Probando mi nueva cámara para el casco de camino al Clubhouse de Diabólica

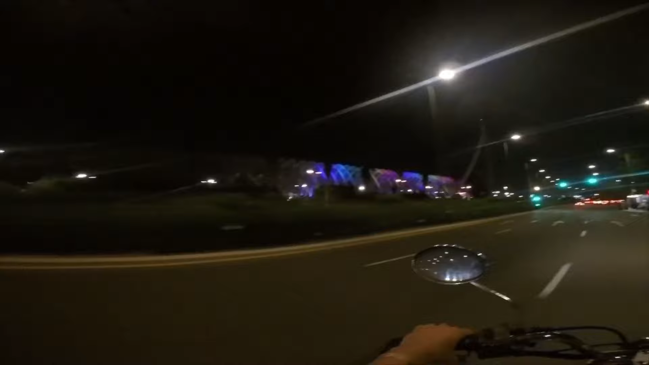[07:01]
Espero poder incluirlo en algún futuro vídeo que esté grabado de día. Para llegar hasta el Clubhouse hay que atravesar caminos de campos, pero no todo son buenas noticias,
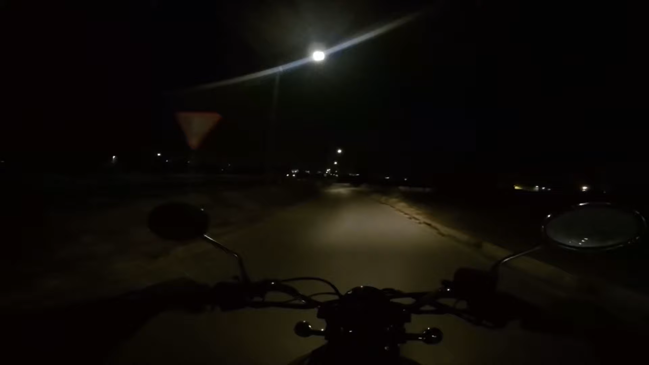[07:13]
ya que una de las partes del vídeo que más me interesaba incluir en el resultado final de la edición era el cierre donde se viese el manillar de Ossie entrando en el recinto del club y frente a ella las motos de los asistentes a la cena aparcadas. Paré la grabación después de haber aparcado ya y para entonces el piloto rojo de la cámara que indica que está grabando seguía encendido. Es decir, en teoría estaba grabando hasta que yo pausé la grabación y esto fue después de aparcar. Pero al ver el vídeo, este se corta por sí solo unos minutos antes de que lo pare yo. Pensé que tal vez esta cámara borre por defecto el último tramo del vídeo al guardarlo por algún motivo,
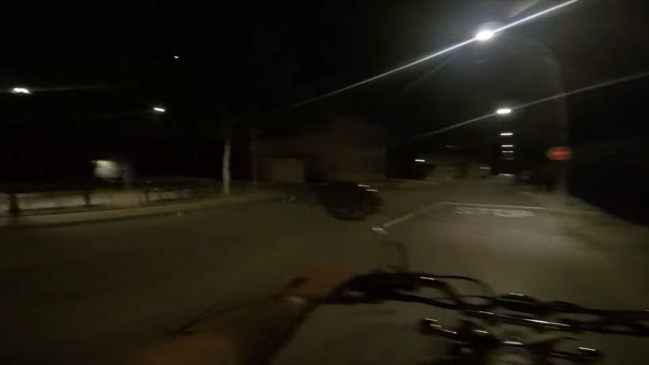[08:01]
De hecho, cuando fui a pararla el temporizador seguía en marcha indicando que la grabación aún estaba en curso. Justo en la entrada del recinto vimos a este gato tumbado en medio del acceso.
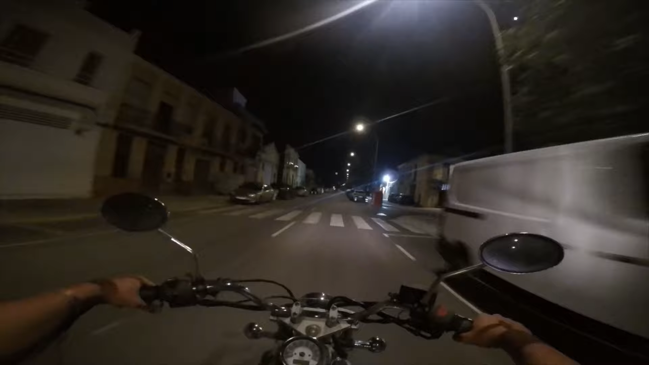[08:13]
En un primer momento pensé que pudiera estar enfermo o herido, puesto que si en el mejor de los casos simplemente estuviese descansando había elegido el peor sitio para hacerlo.